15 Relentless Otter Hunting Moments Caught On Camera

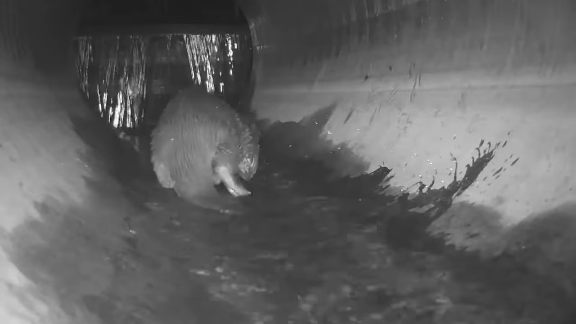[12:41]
Otter Eating Frog The otter in this video walks through a sewer system and manages to snatch a frog. It's safe to say that the frog didn't last long in the otter's grip.
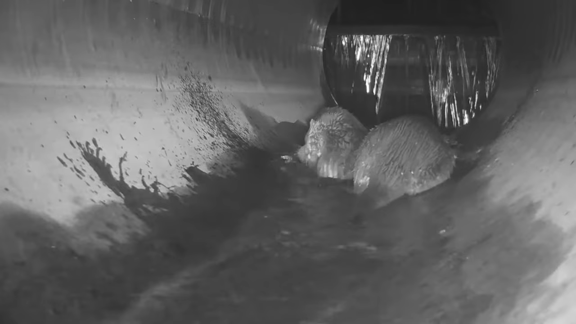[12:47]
The same otter can be seen eating the frog up close as his face is right in front of the camera's lens.
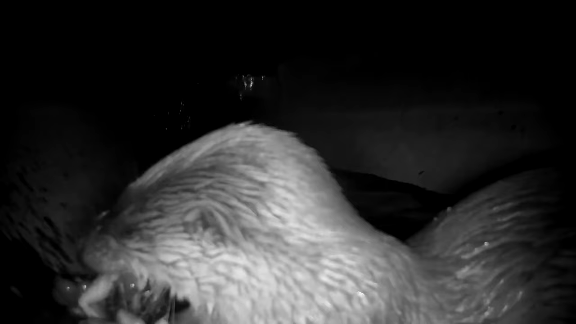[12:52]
It's clear that this otter loves to eat frog's legs.